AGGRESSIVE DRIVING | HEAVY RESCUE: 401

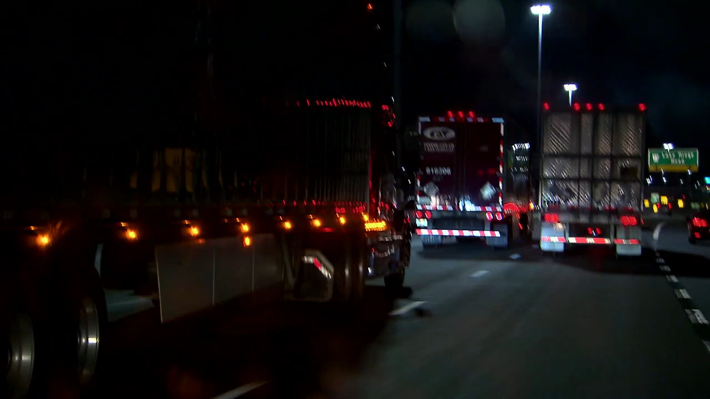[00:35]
He's not slowing down. He feels that he should be driving in two lanes instead of one.